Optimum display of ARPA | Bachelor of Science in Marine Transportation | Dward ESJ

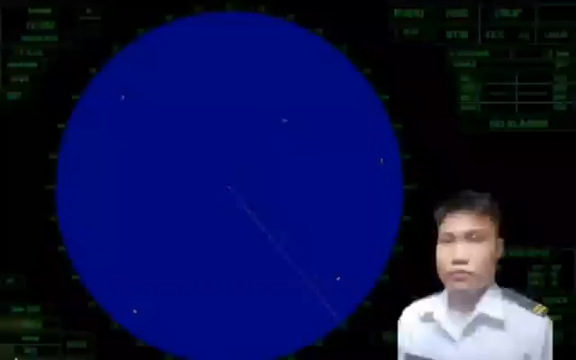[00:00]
Good day everyone, I'm Chiefman Jenner Daniel San Jose from MENIS2C1, demonstrating the procedure of the correct starting procedure to obtain the optimum display of ARPA. First, set the radar to standby mode of operation. Set radar range scale to 12 miles. Select transceiver to X-band and set the presentation display stabilized C up and relative motion.